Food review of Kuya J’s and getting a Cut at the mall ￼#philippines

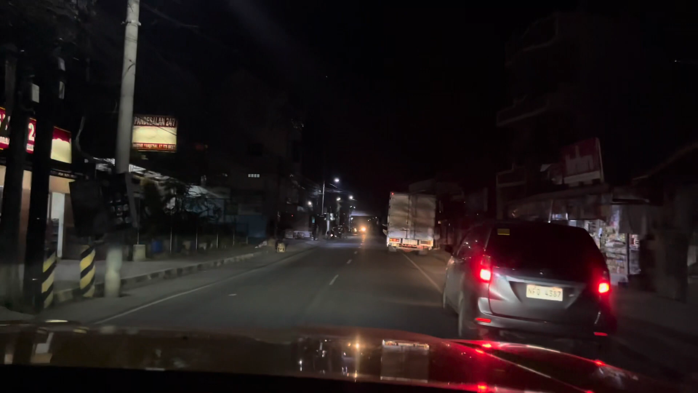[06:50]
We're late night driving in Urdaneta. And I always see this this place. It's called the Carabao.
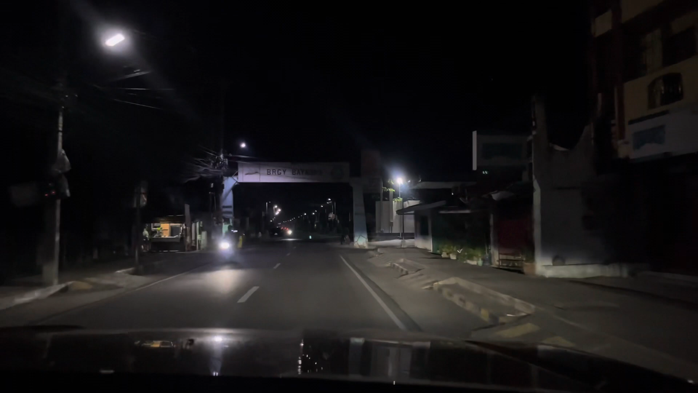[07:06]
Oh, we saw the Carabao. The Carabao we already seen. Where's the chicken? It's right here. Right here. On the right side. I don't see it yet.
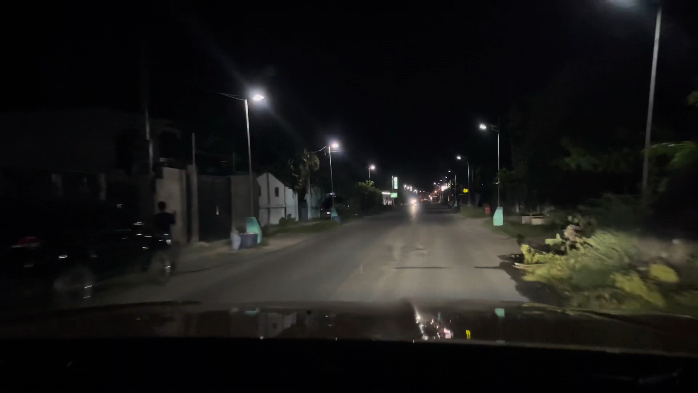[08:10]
Kids Paradise. But it was closed. Everything was closed. Even the arcade was closed. I thought an arcade can't even close. Arcades close sometimes. Yeah. It's all good. We had a good time. It was a good lazy Saturday. Sure, you can see that. Yes, there's a car in the middle of the road. Check this out. A car in the middle right of the road in has the middle. To stop or and Papa doesn't even have to stop.
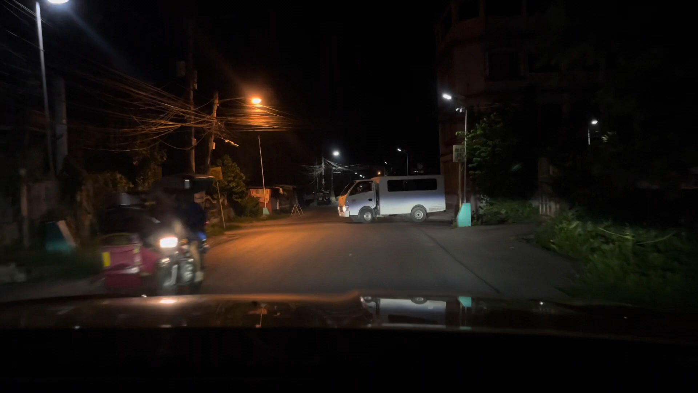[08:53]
Wow. But Papa didn't stop. Yeah. Papa didn't stop. Everything is a yield around here. But that's crazy. How do people just block Papa? Look. Oh, people are running around in the street. And it's a number 5 player. Uh-huh.
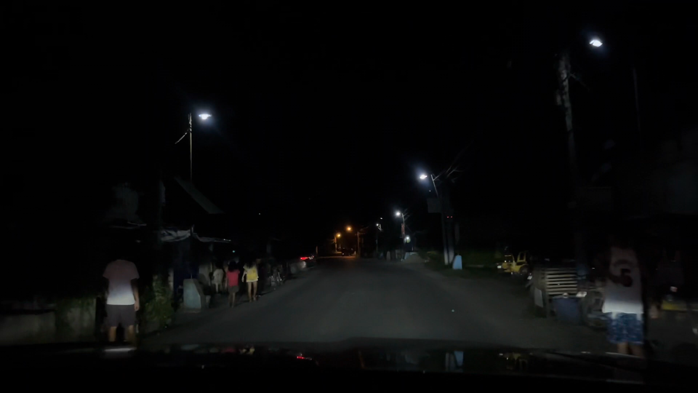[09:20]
But this is crazy. There could be cars that are just trying to cut off Papa.